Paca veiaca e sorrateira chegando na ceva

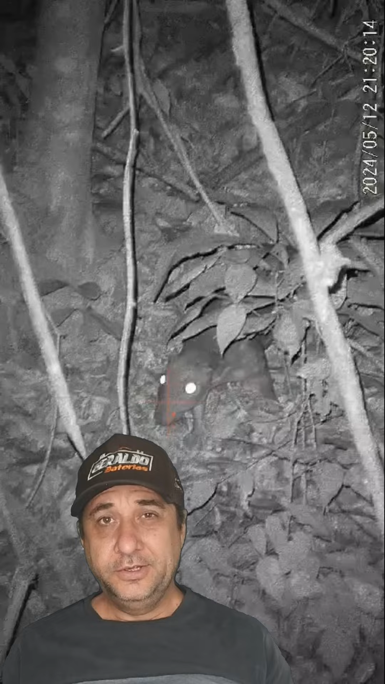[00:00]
Quem aí que gosta de uma caçada de paca, que já foi fazer selva, já foi na fruteira e a paca vem rodeando, rodeando, não encosta de jeito nenhum você vai uma noite, vai outra e vai outra e aí surge aquela fama, rapaz, a paca ali parece que é paca fantasma ninguém consegue pegar não, parece que tem alguém que benzeu a paca paca veaca demais é, meu amigo, numa roda de fogueira ali, à noite, depois da caçada ou mesmo a roça, uma prosa entre os cumpades sempre surge essas histórias de
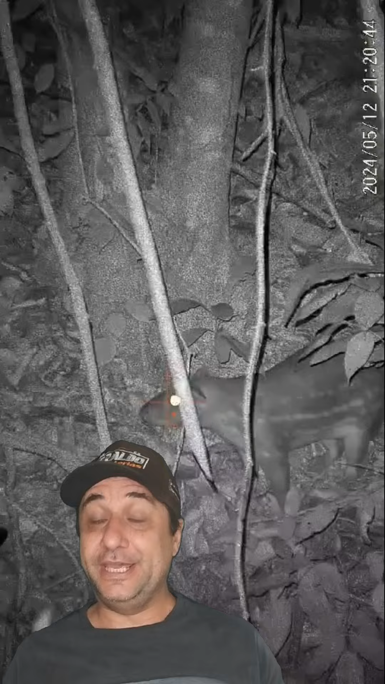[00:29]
quem é caçador o que acontece no mato então antigamente saia muita lenda, saia muita coisa, muita anedota que é gostoso da gente ouvir aí o amigo me manda esse vídeo e fala assim oi moço, eu estava com uma selva tão boa, tão boa que eu ia, eu falava, hoje eu vou buscar umas duas ou três e aquilo paca, mal escurecia, paca começava a rodear minha selva paca brigava uma atrás da outra e aquilo virava aquela confusão mas não encostava, não tinha jeito de encostar até que a pouco aquilo vinha sutil, aquela pisadinha mansa eu falava,